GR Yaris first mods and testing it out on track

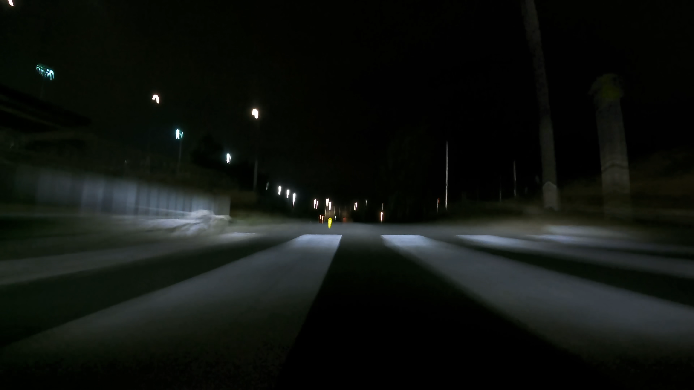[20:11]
Whoa. Where's that barrier? Keep going. It's not yet. Keep going. There's a chicane here, right? Now. Slow down. Yep. There. Got it.
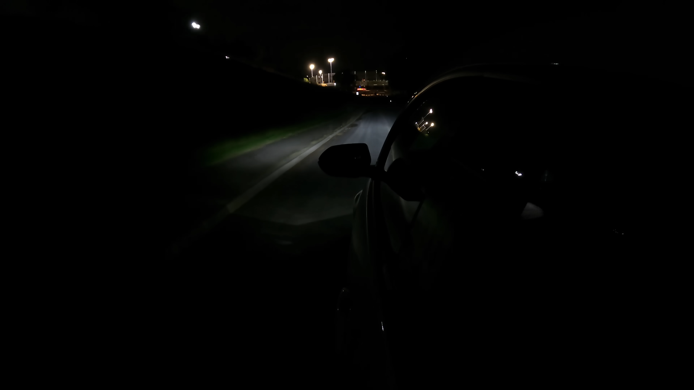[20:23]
Yeah, dude. Nice. This is sick. Whoa. Where's the thing? There's the roundabout. Yep. The wrong way around the roundabout. Hard left. Dude. Where? There. Punch.
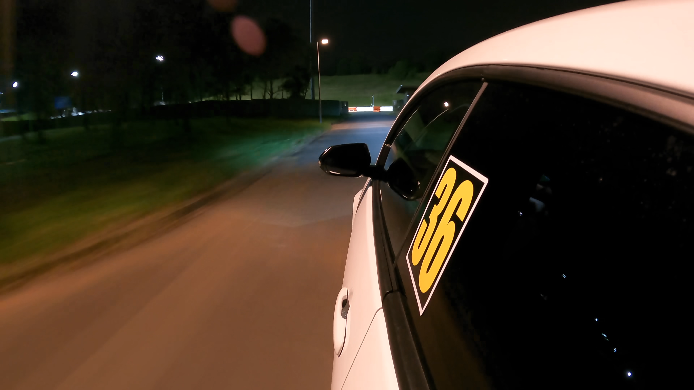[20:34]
Don't do like I did and almost go off. Go in tight.
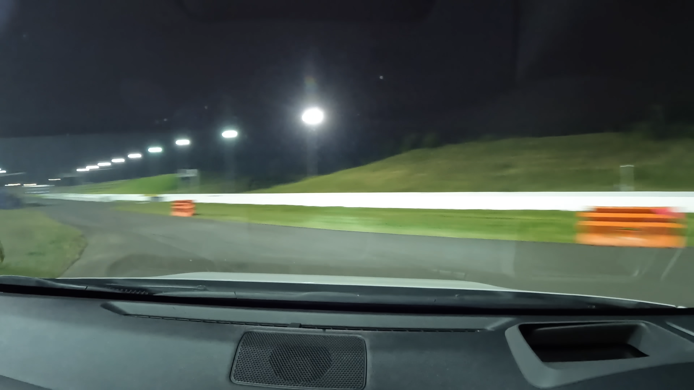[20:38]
Punch it. All the way over the line. Go.